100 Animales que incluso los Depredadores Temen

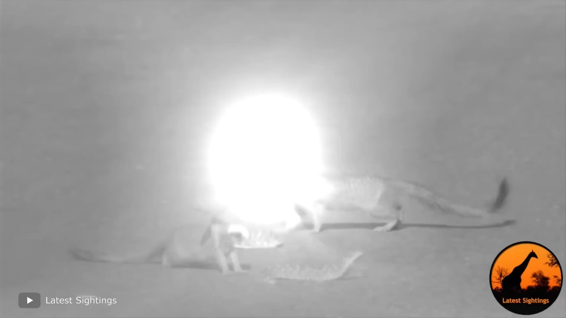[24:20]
No se defiende tanto como la mamba del video anterior, pero aún así se defiende.
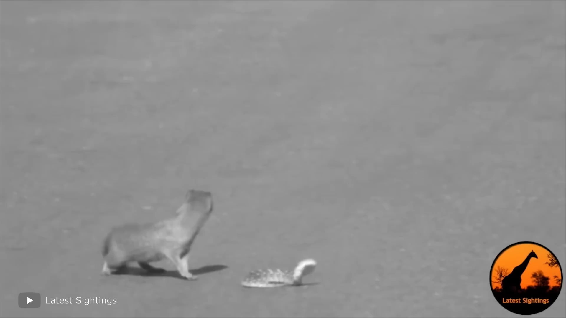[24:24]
La mangosta la ataca por detrás, tratando de infligirle ese codiciado mordisco. La escena dura casi dos minutos, tras los cuales el video se detiene.
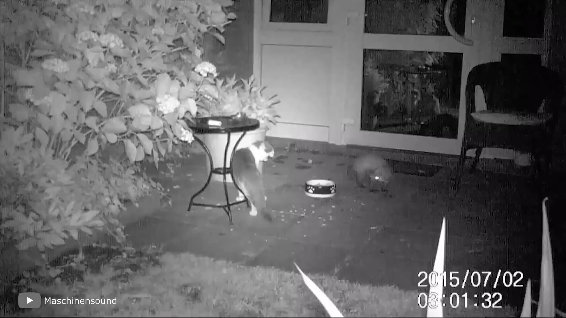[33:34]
Mapache De nuevo tenemos una sesión nocturna y esta vez un marte decidió tener una disputa con un mapache.
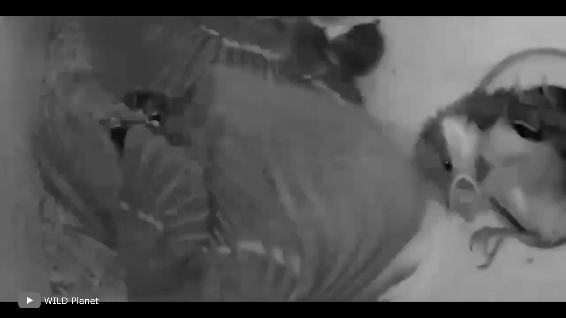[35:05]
Al final del video solo queda un polluelo en el nido.
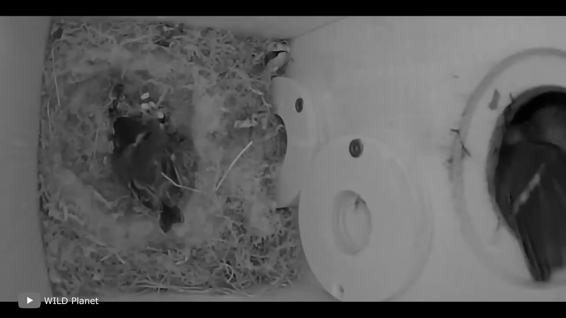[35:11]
Podría decirse que ha tenido suerte, pero por otro lado imagina el susto que ha sufrido. Es un trauma... para toda la vida. De acuerdo, los polluelos pequeños siguen siendo presa fácil para el marte, y hay al menos algo de lógica en un ataque así. Pero, ¿qué hay de atacar a un tigre entero?